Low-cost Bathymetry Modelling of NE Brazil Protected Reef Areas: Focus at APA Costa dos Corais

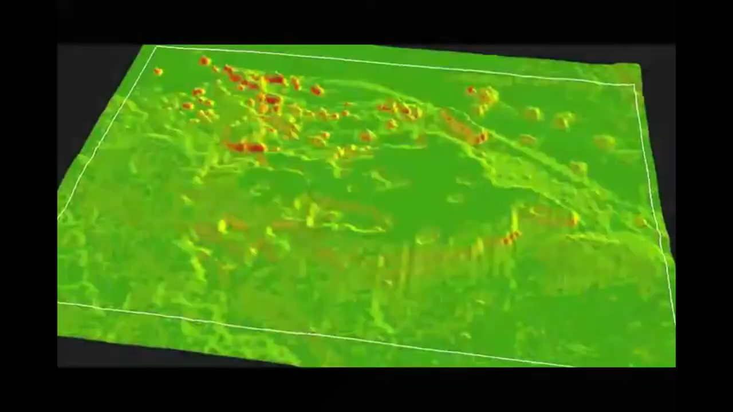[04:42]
aspect and curvature allow for the detailed classification of reef morphology, which is of great value to marine protected area management.